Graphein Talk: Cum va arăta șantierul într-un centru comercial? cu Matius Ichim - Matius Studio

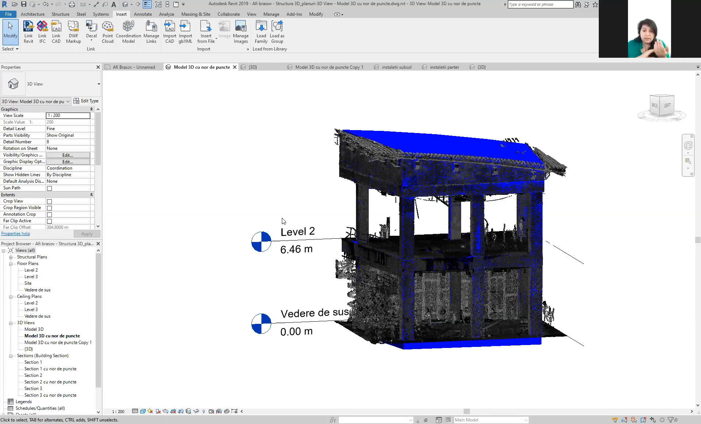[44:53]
dacă fac un model 3D dintr-un nor de puncte și vi-l transmit dumneavoastră fișierul revit de exemplu dumneavoastră o să aveți fișierul revit o să aveți un modelul 3D dar nu o să puteți accesa să vedeți efectiv norul de puncte ok
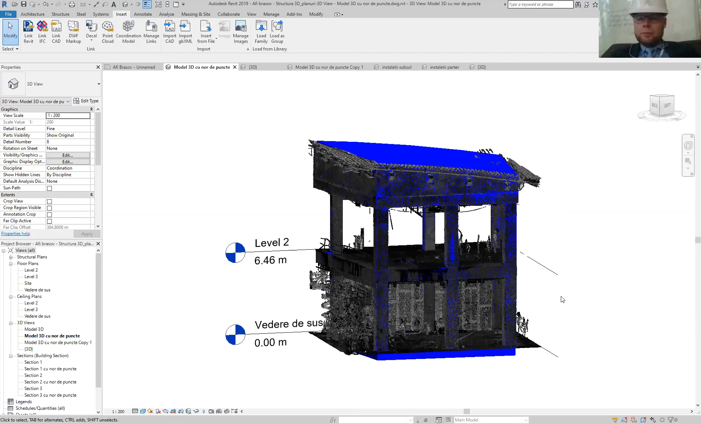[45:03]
aici este
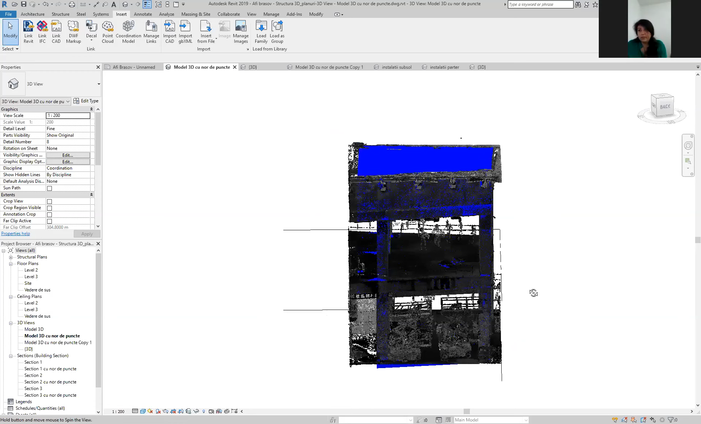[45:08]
este un norul de puncte tot de la AFI ce e interesant tot cu AFI Brașov
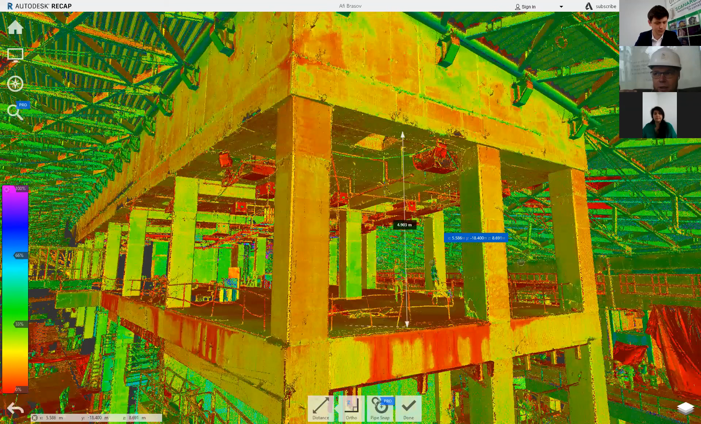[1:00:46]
comercială este primit din exterior printr-o tubulatură